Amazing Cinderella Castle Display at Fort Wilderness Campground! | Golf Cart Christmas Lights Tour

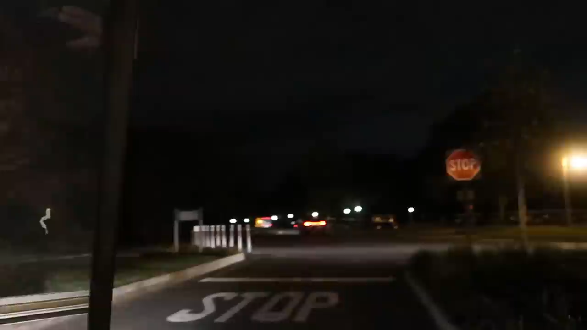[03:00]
I just think that I'm afraid of cars. Well. That's what my problem is. We've got a nice big open spot here now. And follow that car. Alright I'm going. Woo! I'm going to do wheelies. Oh I don't know if that works.
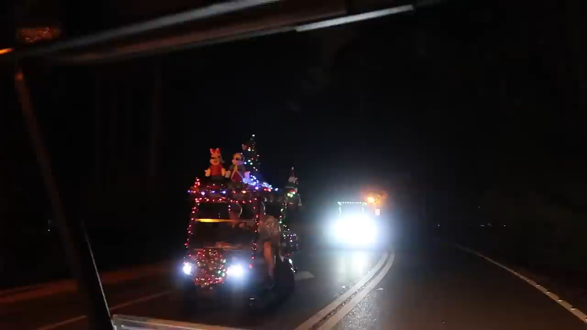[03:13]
Oh look they all their golf carts are decorated with Christmas lights.
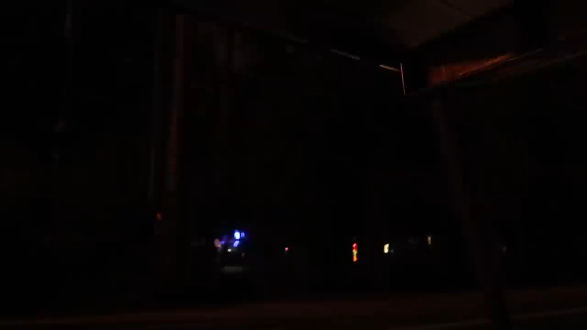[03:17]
Oh we're starting to see Christmas lights through the trees. Oh we're starting to see Christmas lights through the trees. Oh my gosh.
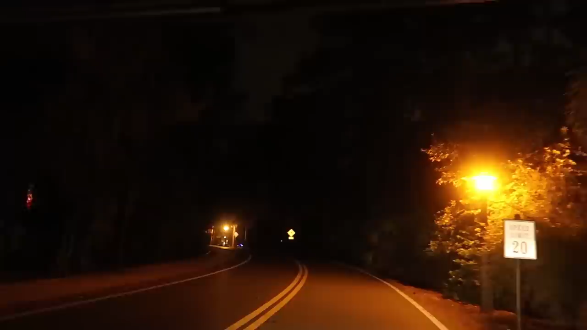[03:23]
We also lowered down the windshield so it's blowing in our faces now. Well it's probably really windy for you guys. Yeah maybe. Here we go.